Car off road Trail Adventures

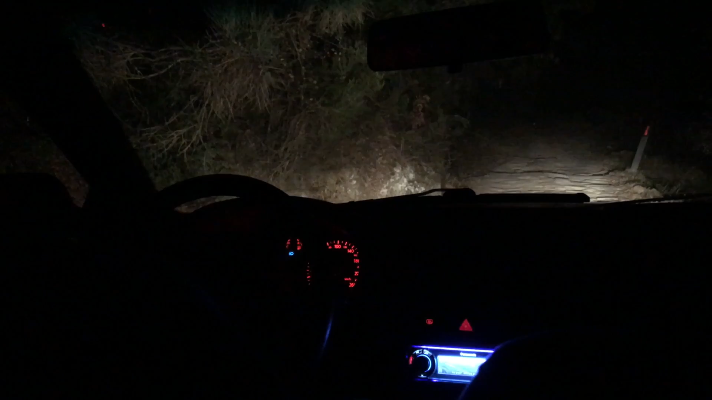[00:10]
Oddio mio, Dio mio. Che fa avanti o indietro? Questo è benzina o diesel? No, ragazzi. È benzina o diesel? È benzina, infatti c'è l'odore. No, indietro no. Sì, indietro no. Come c'è? Ma indietro ci devi sempre ripassare. Allora, casomai si scende, ma indietro no. Sono piantato. Perché si impunta e fa ancora più. Scende. Guarda che c'è sotto. Che io sono ciabatto. C'è un buco, cioè che sono piantato su un coso. Ma vai. Ma che va vai?
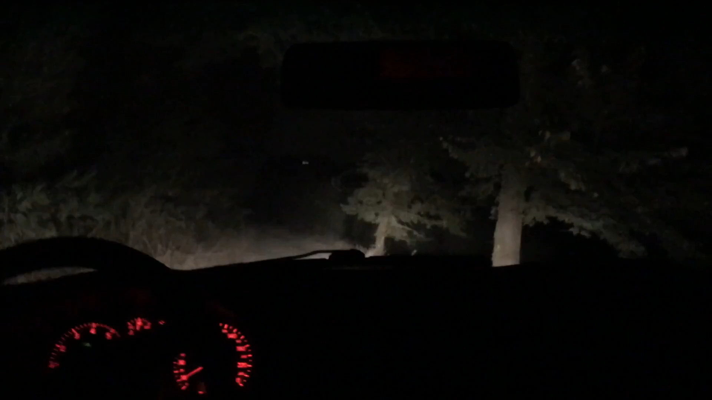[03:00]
È in discesa la problematica, non è salita, in discesa siamo più pezzi, non so perché, ci si schiaccia. Da un momento all'altro io mi aspetto un gruguru, non so perché, ma... E poi lo fa anche quando non ci pensi. Dove la fonte è stasera? Vai, sera? Vai! A sinistra, tutto a sinistra, bravo. Come quando è forte? Ti prego.
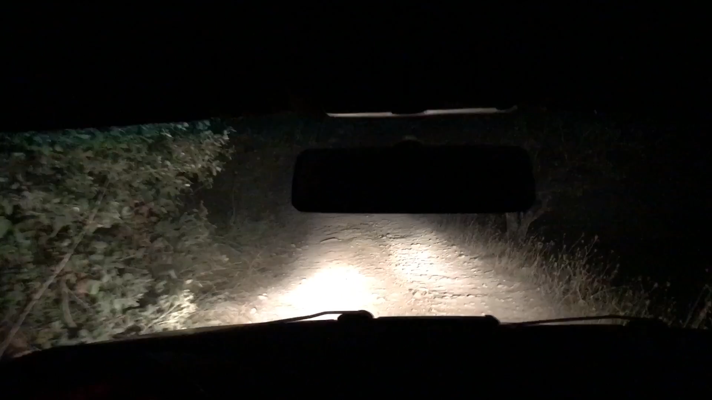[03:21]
Cioè, quando mi vede... Vedi dove passa lo stavo, lui ti prega. Consigliamo, questa è palesemente più corta. E quando arrivi in fondo che fa? Risali. Ti ricordi come è fatto o no? Sì. Ah, ma sono già arrivato, è la strada, vai! Non è mia percorribile. Ma che non percorribile, sì! Ma vedi là davanti c'è una macchina, sta salendo. Qui c'è le case. Qui c'è 60, 90 gradi, c'è.